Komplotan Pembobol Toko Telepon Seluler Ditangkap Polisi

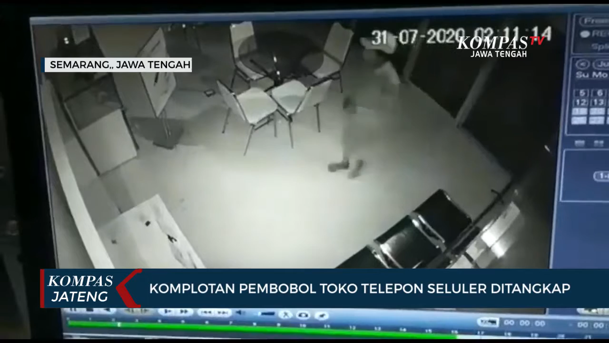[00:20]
Inilah aksi para pelaku saat menggasak telepon seluler di sejumlah loker meja toko yang terekam kamera pengawas. Dan dari rekaman CCTV inilah, jajaran reserse Polsek Semarang Tengah berhasil menangkap satu persatu pelaku pembobolan toko telepon seluler. Ketiga pelaku diketahui bernama Ferry Irawan alias Suwong, Triyono alias Supri, dan Rasmat alias Mamat.
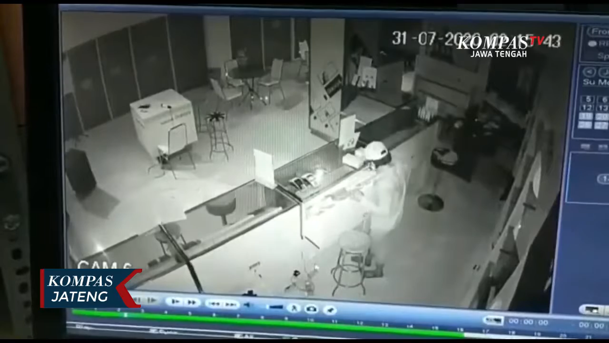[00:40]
Salah seorang pelaku bernama Rasmat mengaku melakukan aksi pembobolan toko telepon seluler bersama dua orang temannya. Dan setelah melihat sasaran, ketiganya pun langsung beraksi.